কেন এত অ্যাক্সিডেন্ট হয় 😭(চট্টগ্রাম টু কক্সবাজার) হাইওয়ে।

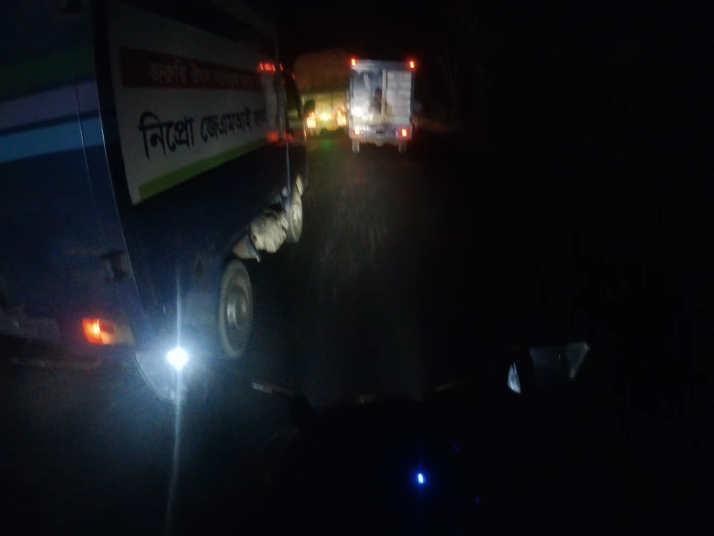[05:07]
আর আপনি নিজেরাও, আপনারা নিজেরাও দেখতে পাচ্ছেন বাইকের আমি কোথায় চালাচ্ছি, বাইক আমি নিজে যাই না সত্যি কথা বলতে। ওকে, সবাই ভালো থাকবেন, টেক কেয়ার, আল্লাহ হাফেজ, বাই বাই।